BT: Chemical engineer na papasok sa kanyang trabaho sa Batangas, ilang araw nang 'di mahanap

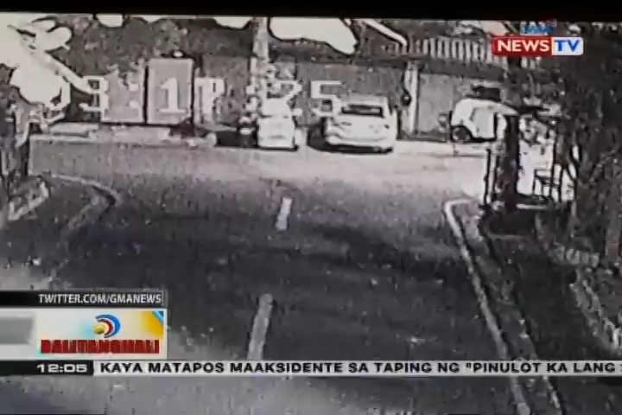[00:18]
May backpack at bitbit na bagang 23 anyos na si Michael Kenneth Cruz nang makunan ng CCTV camera sa Barthville Road ng Barangay de La Paz,